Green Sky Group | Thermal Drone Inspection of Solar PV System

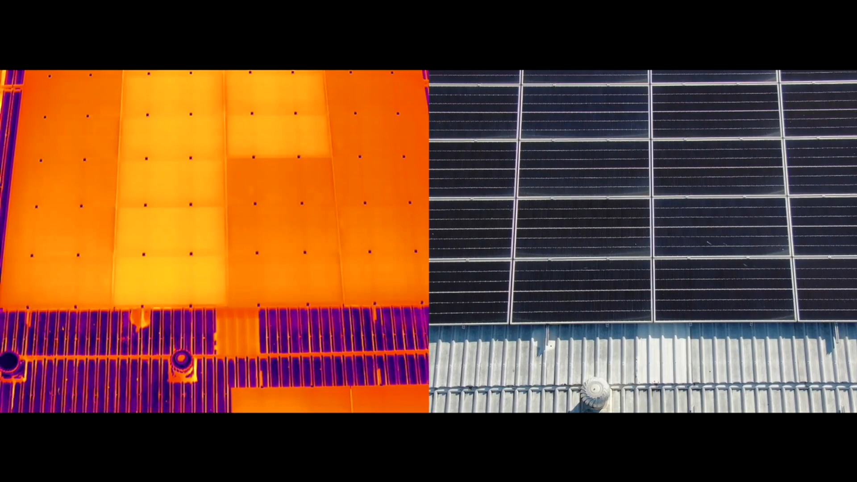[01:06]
A little known fact about solar panels is they actually decrease output the hotter they are,
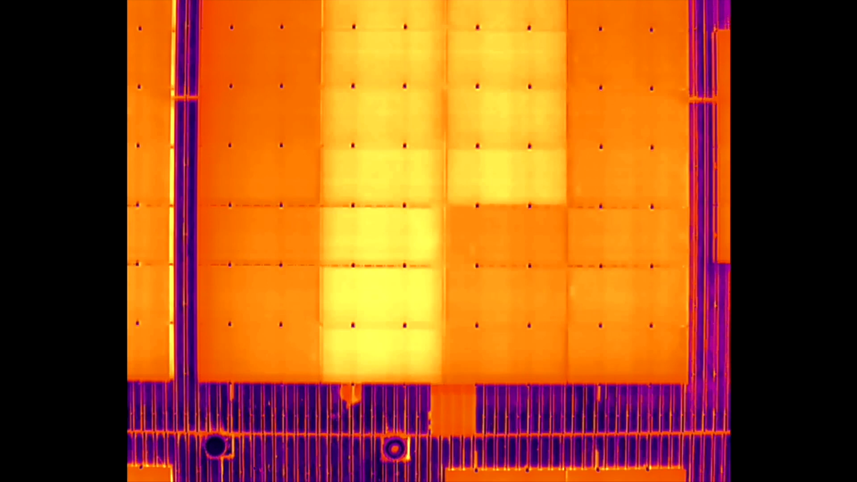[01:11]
so in this section is a concern because not only is it costing money and lost energy production, but it could also become an electrical or a fire hazard.
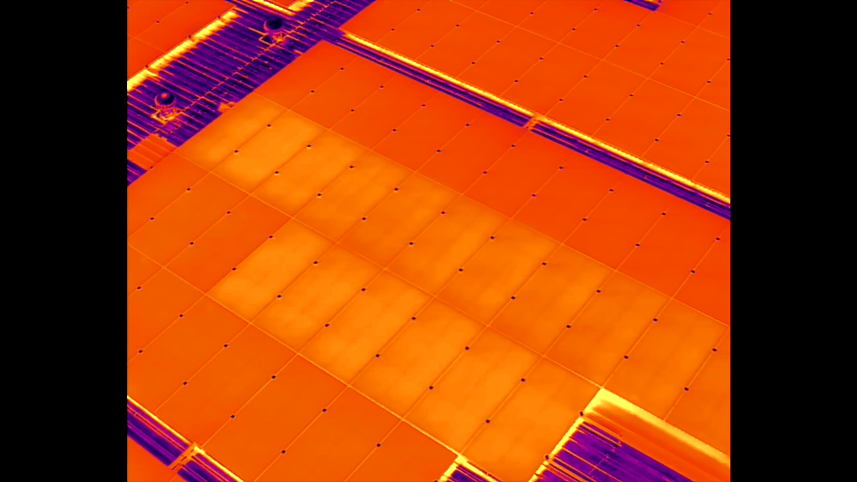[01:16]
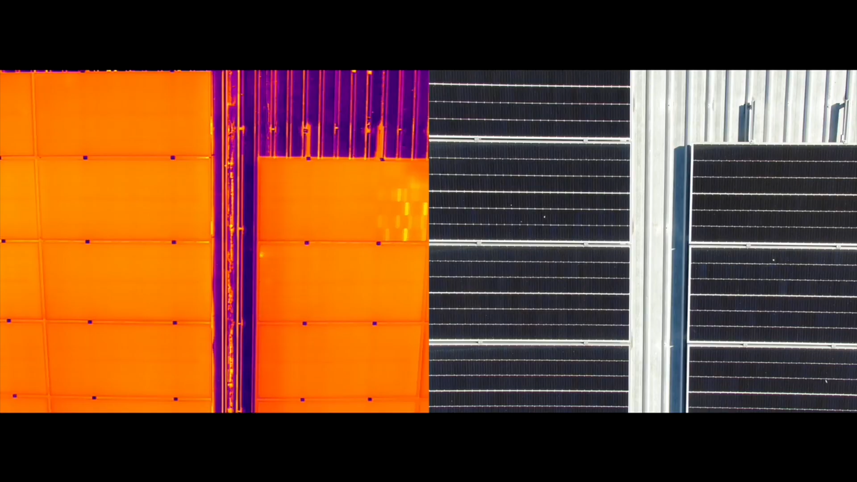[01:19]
And this one here has some shading, which is causing these hotspots in certain cells.
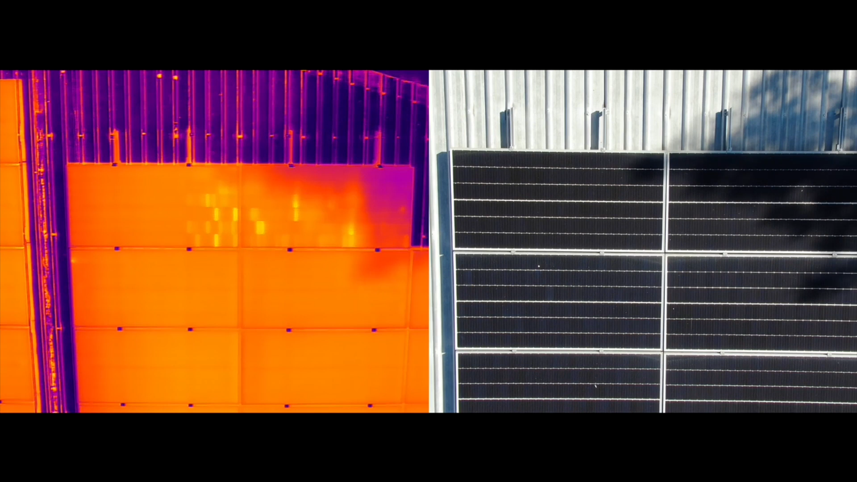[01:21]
And again, this is something we'd recommend to investigate.
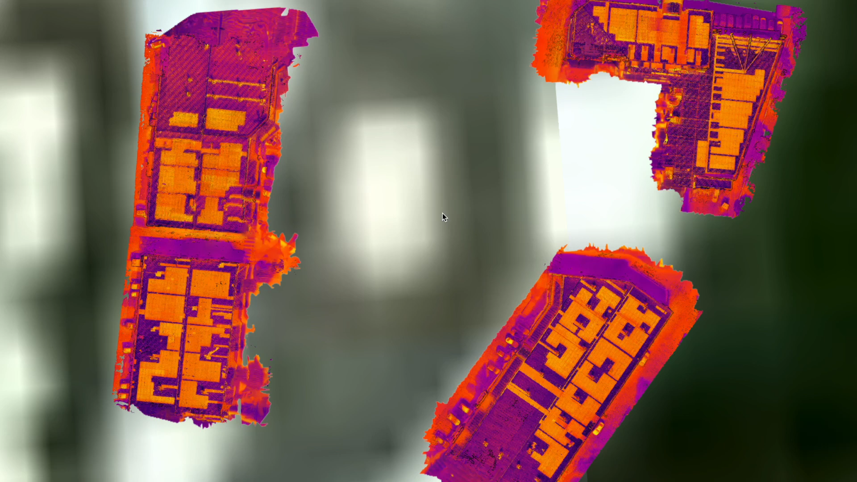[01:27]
With the maps and reporting that we create, you can share this data with stakeholders, contractors and manufacturers to conduct further investigation,